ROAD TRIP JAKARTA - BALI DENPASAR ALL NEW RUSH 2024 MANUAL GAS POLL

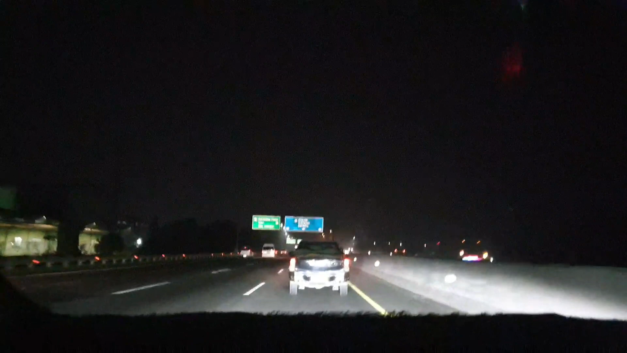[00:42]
oke guys jadi sekarang gue udah turun ini ya turun dari jembatan layang ya kita kan masuk ke dawan nih sekarang jalan tol ini sih masih aman ya guys ya masih belum terlalu padet banget dulu ya sempet gue ke Jogja tuh bener-bener super padet ya sekarang sih masih oke lah ya gak terlalu parah banget oke deh tapi yang jalur situ juga udah dibuka tuh yang jalur sebelah kanan gue tapi belum buka full ya guys ya baru buka sekitar 2 mobil sih 2 mobil jalur bisa jalan gitu
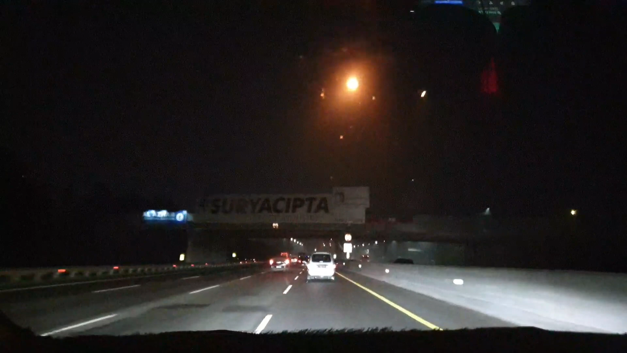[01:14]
yaudah guys nanti kita lanjut lagi guys ya mau fokus jalan disini dulu nanti kita update lagi guys
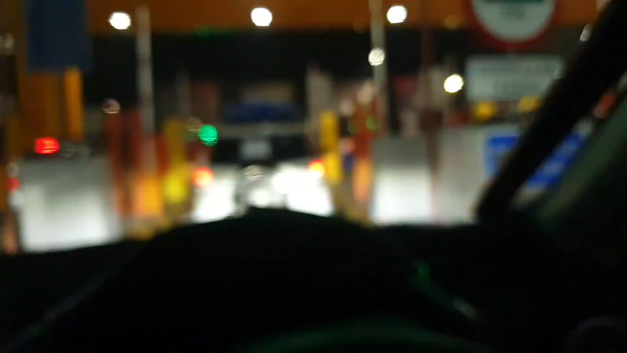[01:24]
oke guys jadi sekarang kita udah masuk bayar tol nih ya
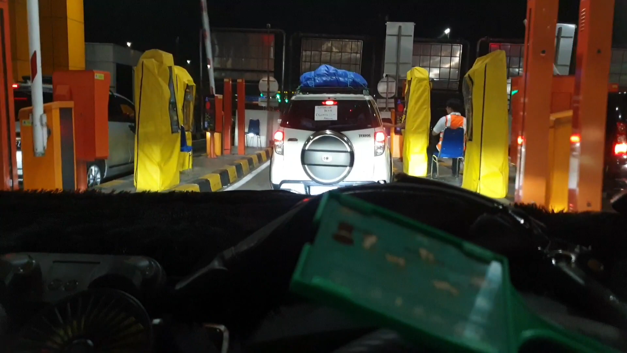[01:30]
ini gue gak tau tol apalah pokoknya ini gue bawa bayar pertama kali ini nah
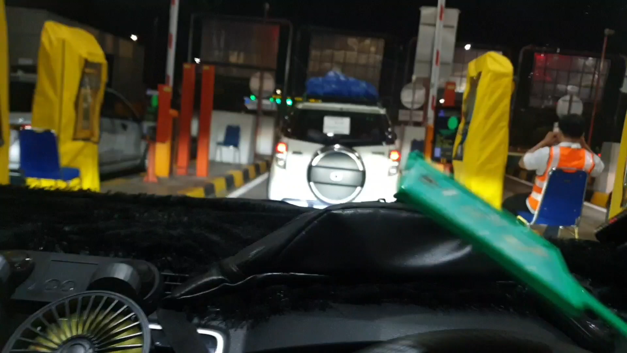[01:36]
ini yang gue langsung titikinnya ke arah Surabaya 7 jam lagi guys oke guys
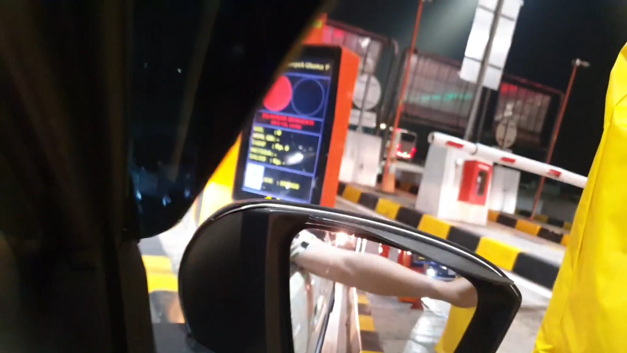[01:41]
kita jalan lagi kena 27 ribu ya
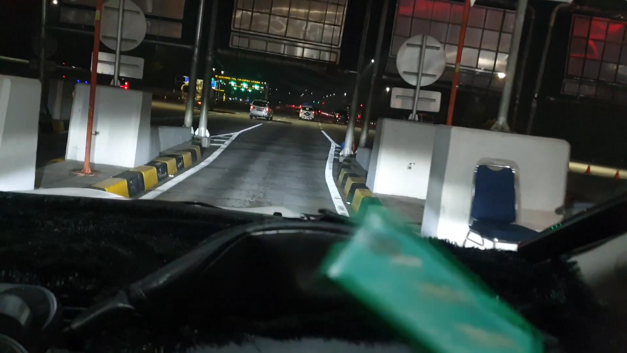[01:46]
oke guys kita jalan lagi kena 27 ribu ya nah udah masuk
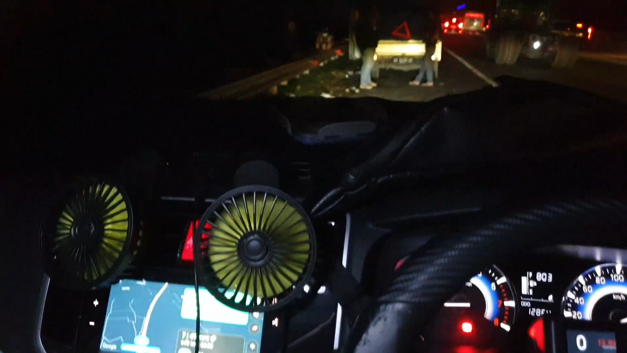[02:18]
penuh guys oke deh nanti kita lanjut lagi ya
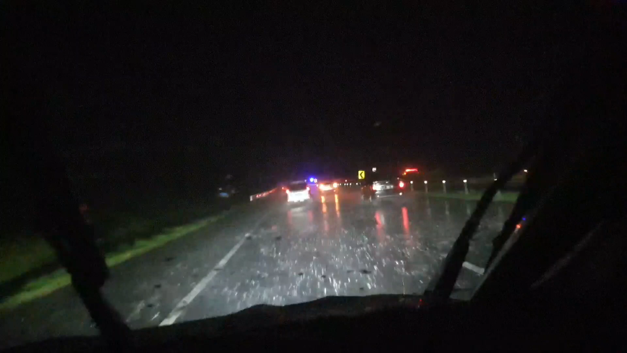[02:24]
gila guys hujannya gede banget parah nih ini bener-bener di atas tol ini ya gak ada lampu tolnya sama sekali loh guys jadi ini kita bener-bener harus pakai lampu mobil kita seterang mungkin nah ini kita upgrade nih makanya guys terang banget lampu gue kan mantep guys ini hujannya bener-bener gede sama hujan angin juga nih tuh gila gak sih
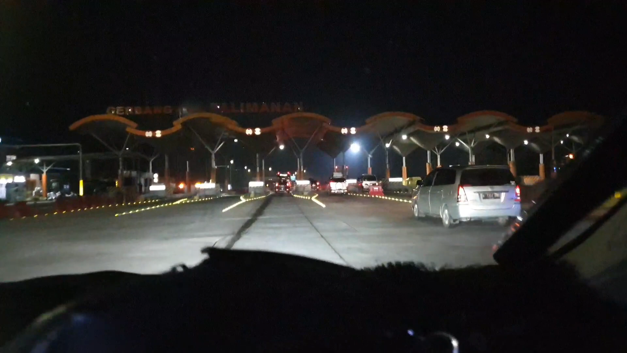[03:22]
oke guys oh ini kita gak bayar ya ini cuma hanya lewat doang nih nah sekarang itu udah sampai mana gue juga gak tahu
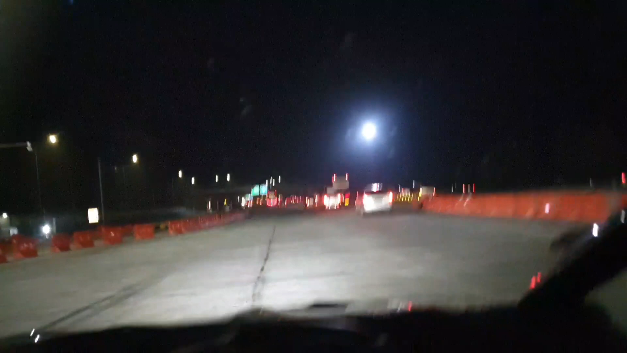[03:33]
nih kita lihat disini aja nih GPS nih guys paling manan ya oke deh nih sekarang udah petunjuknya nih di tol tuh ya bener ya paling manan ya guys ya udah oke deh nanti ini sih jalanan udah mulai lumayan agak rame mudah-mudahan dalam perjalanan ini gak ada masalah guys ya oke nanti kita lanjut lagi